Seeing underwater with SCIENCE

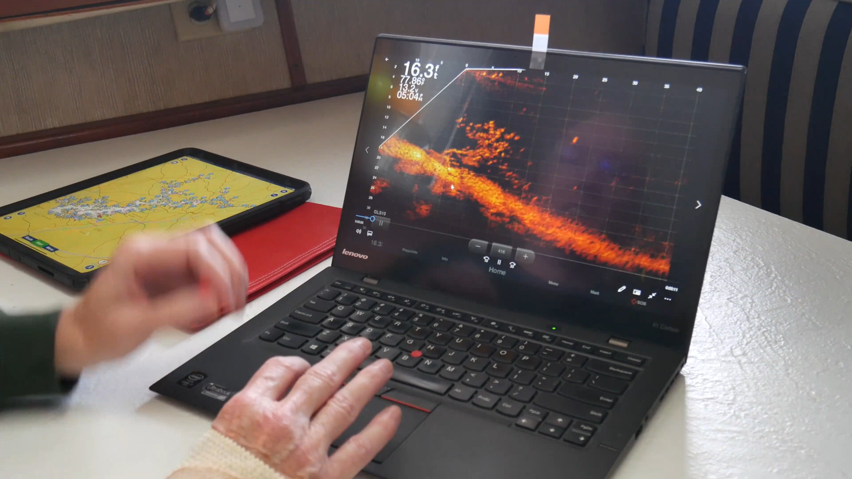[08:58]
So, if you watch carefully, you'll see this is my lure coming down into the water,
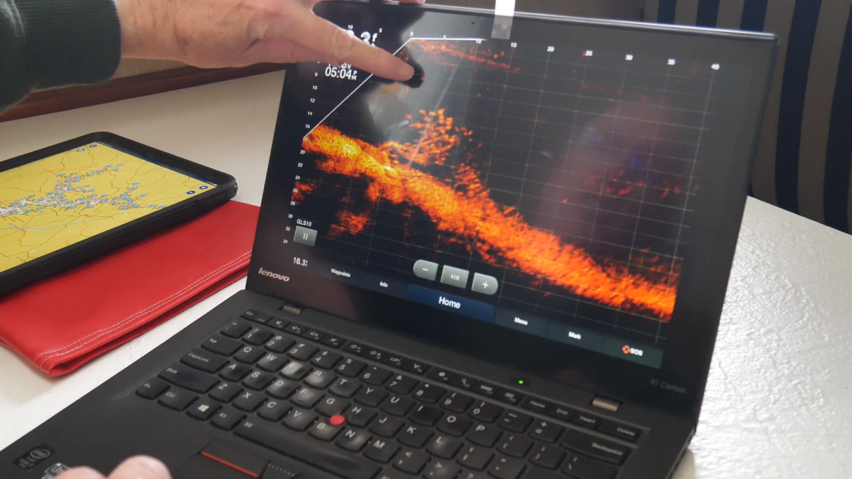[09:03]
and a crappie coming up to check it out, and then coming up to my boat. So, what is this from? What kind of device is this?
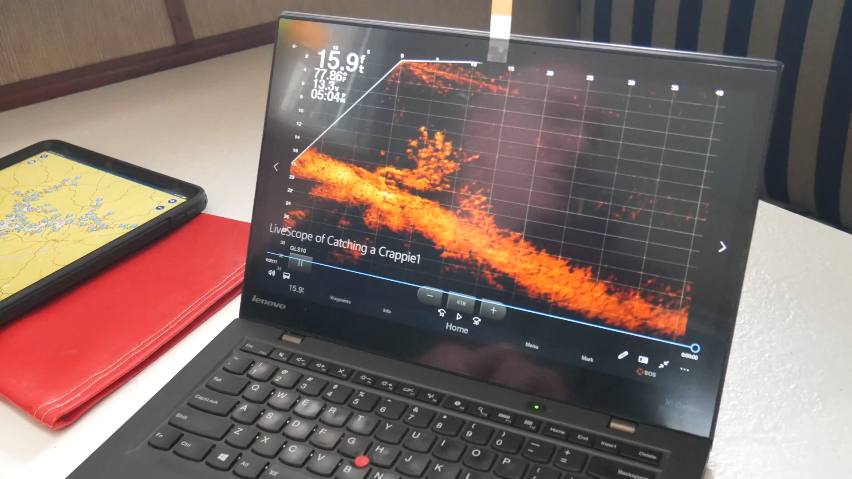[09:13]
This is using Garmin LiveScope. This is a type of real-time sonar that can show you not just where the fish were when you passed over them, but where they are right now.
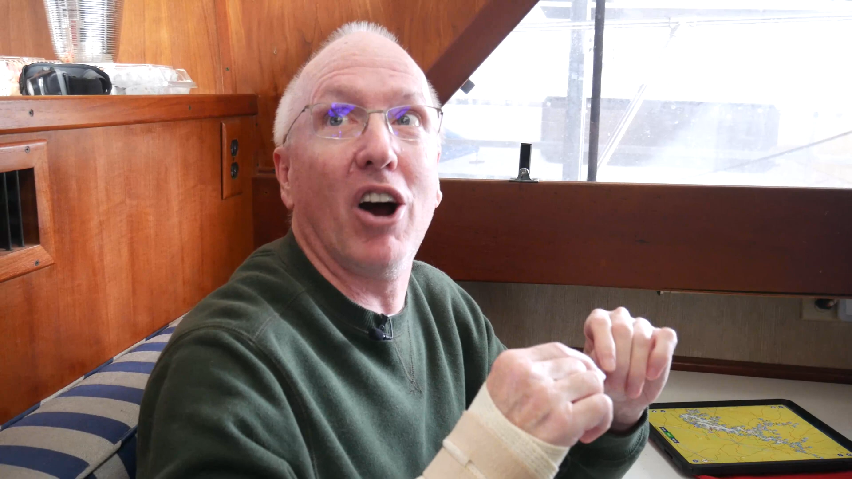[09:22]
So, not only can I tell that there are fish sitting on a brush pile on the bottom of this lake, I can actually watch to see how they react to my lure.
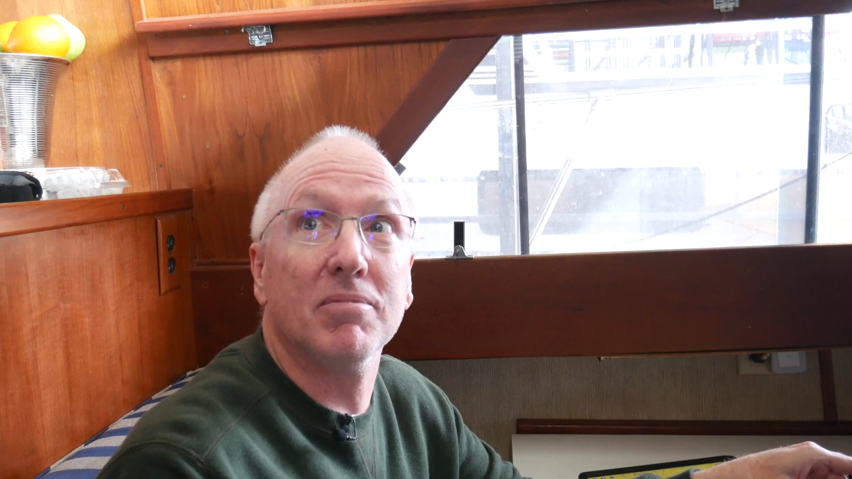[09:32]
That's insane. Show me that again. There was a clip. Sure, sure.
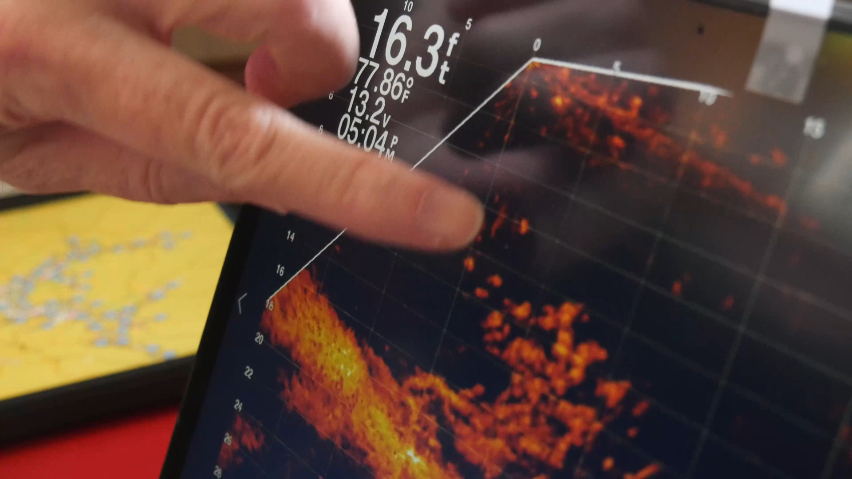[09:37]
On screen: depth 16.3 ft, water 77.86°F
And you're going to see a fish come up, grab the lure, and then head up toward my boat, because I hooked him.
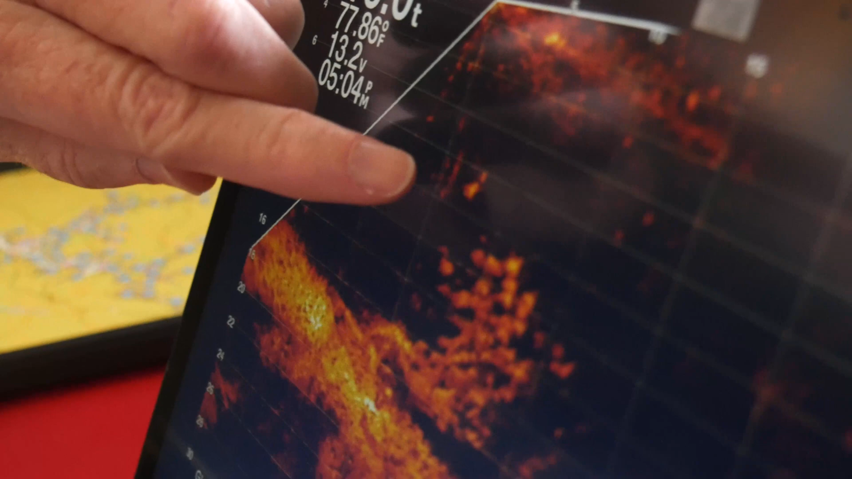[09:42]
Whether he wants to or not. Whether he wants to or not. Goodbye. Got him.
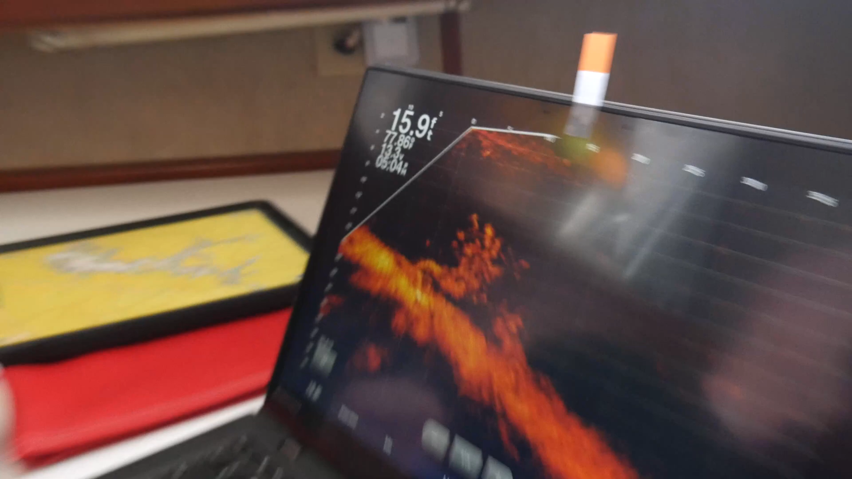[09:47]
That is an insane amount of detail. This is all recorded on my iPad. I can basically mirror my sonar to my iPad,
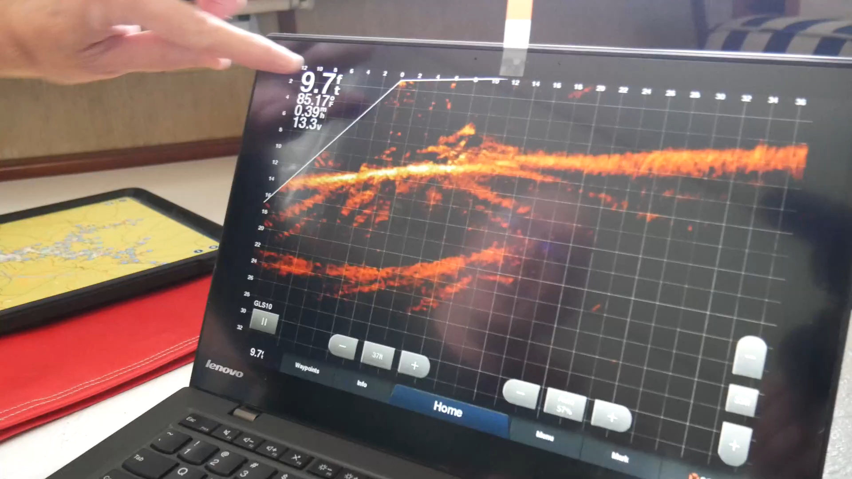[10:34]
So, what you're going to see here is these are crappie swimming around a brush pile,
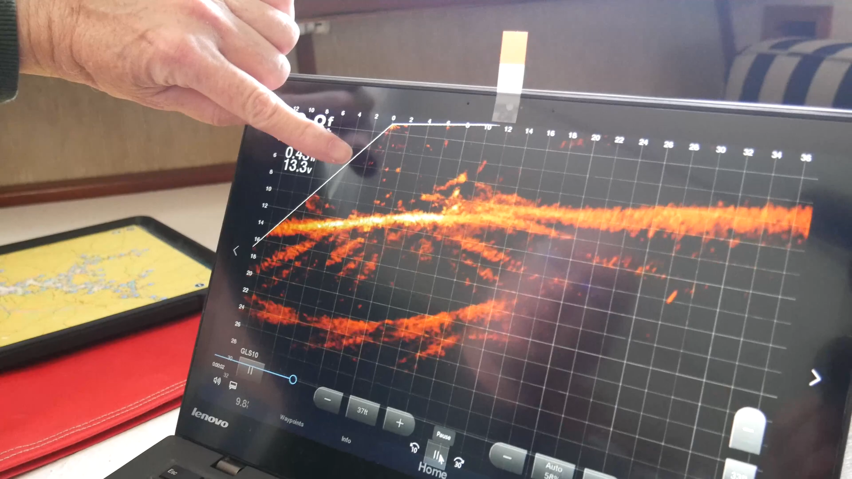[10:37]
and here you see a striped bass coming in.
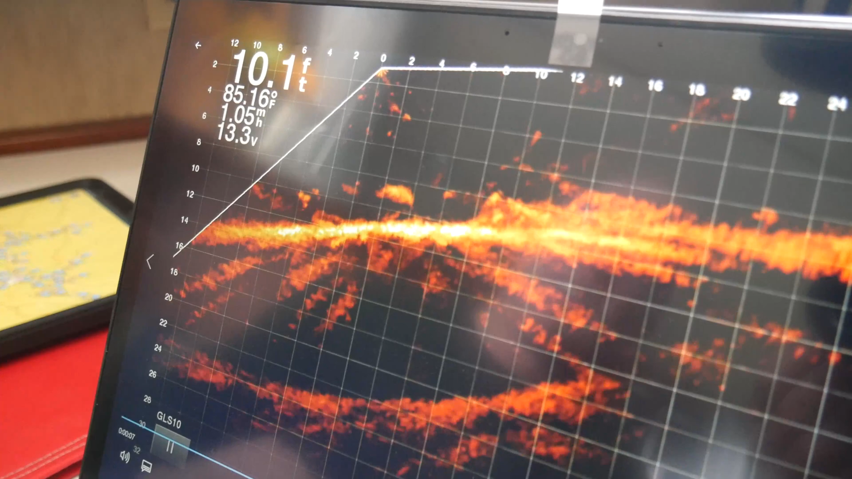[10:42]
On screen: depth 10.1 ft, water 85.16°F
You'll see it. Did you see his head snap up there? He was feeding.
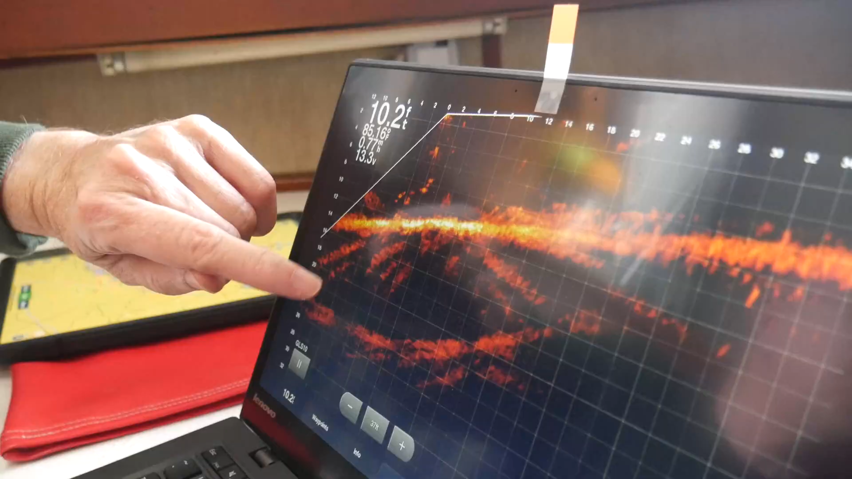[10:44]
Wow.
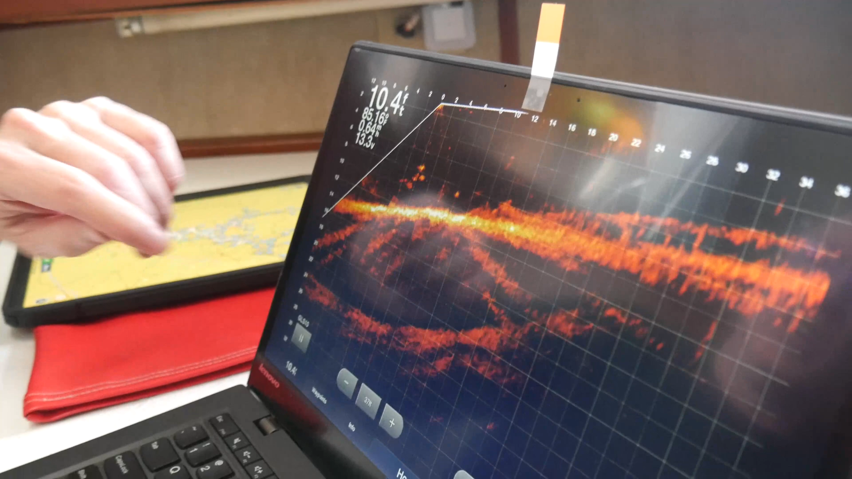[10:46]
So, the fish aren't reacting to my lure because they're worried more about Mr. Striper than they are.